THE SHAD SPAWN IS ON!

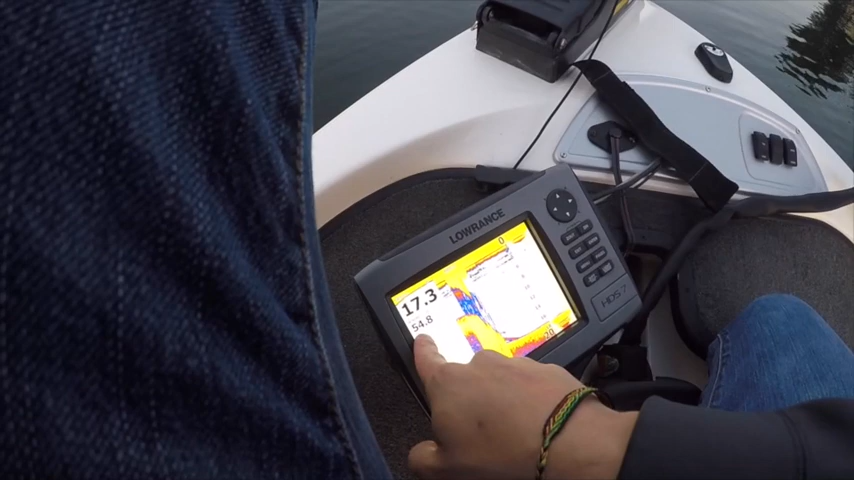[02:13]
water's cold and it's the middle of may okay guys well i don't know if i told you this but this lake is full of marinas and stuff and it's basically a giant idle zone
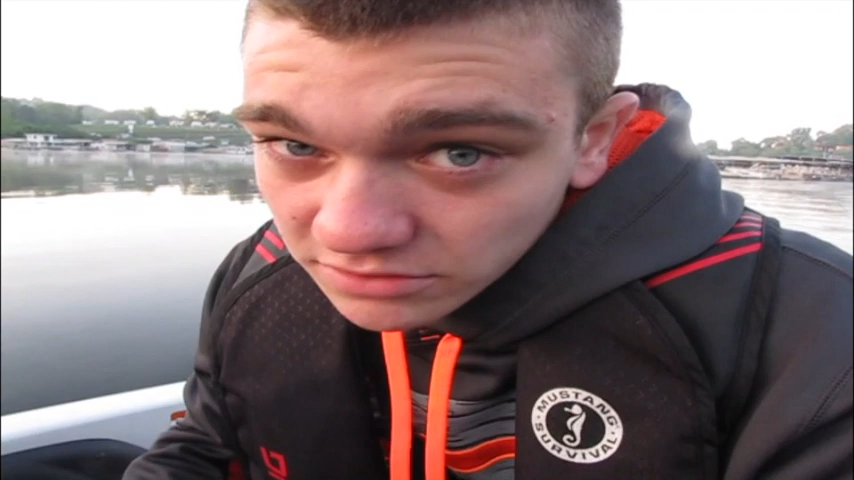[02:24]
you can run you can run your boat a little bit but i don't know but anyways that front fish finder i don't know i guess the transducer was cold from the drive down here but on my hummingbird which is a whole lot more reliable
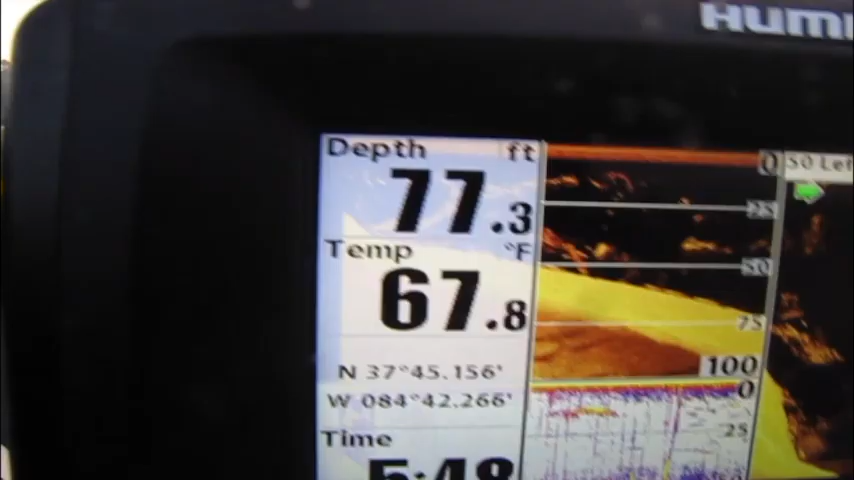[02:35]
On screen: depth 77.3 ft, water 67.8°F
it says the water temperature is 67 and that's getting right there good and
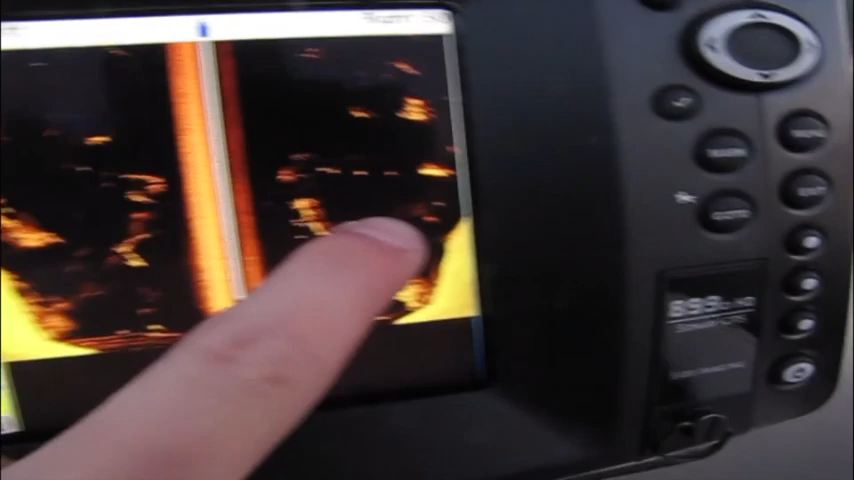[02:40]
look at all this bait and stuff i